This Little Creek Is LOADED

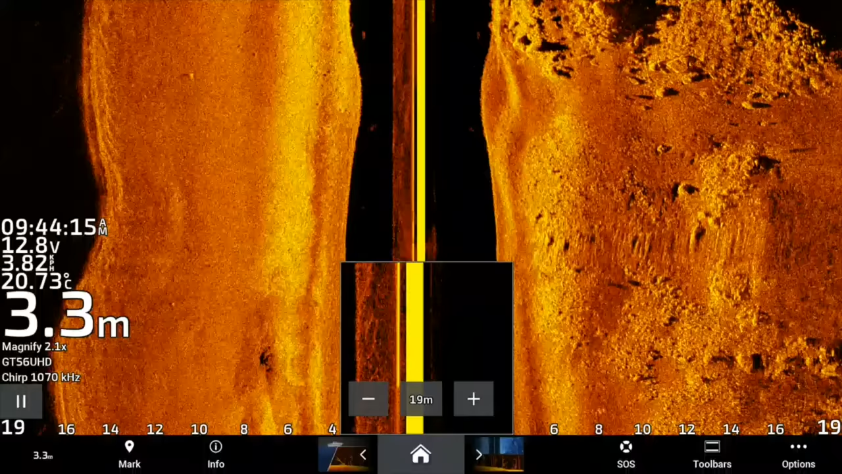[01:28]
On screen: depth 3.3 m, water 20.73°C
We're just waiting for this tide to start to come in so we can sneak out the front. It's a little bit low at the moment, and we have found a few threadies here. You can sort of start to see some coming onto the screen just on the back of this rock bar, which is those guys there. There's two fish, another one. All these little black highlights here are going to be fish. So you can see them all there. They're all threadies. So we're just going to get the light rod out and give that a little bit of a crack, but I'm just going to drive down a little bit further because there seemed to be a few more when we drove up and scanned it,
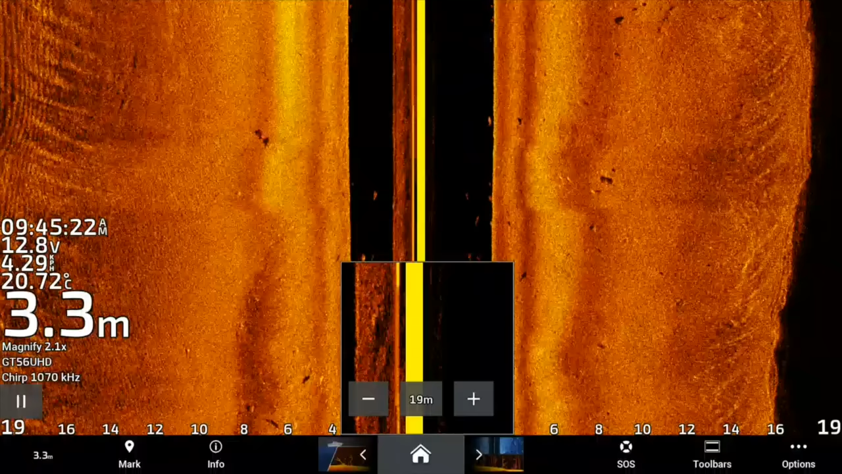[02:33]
On screen: depth 3.3 m, water 20.72°C
Here we go, a couple of nice pictures there. You can see the fork tails in the fish. Not really a highlight on these ones because they're sitting real low close to the bottom, but yeah, there's heaps of fish spread right through here, so we'll pull up here and spot lock just behind them and give them a bit of a crack and creep up and see how we go.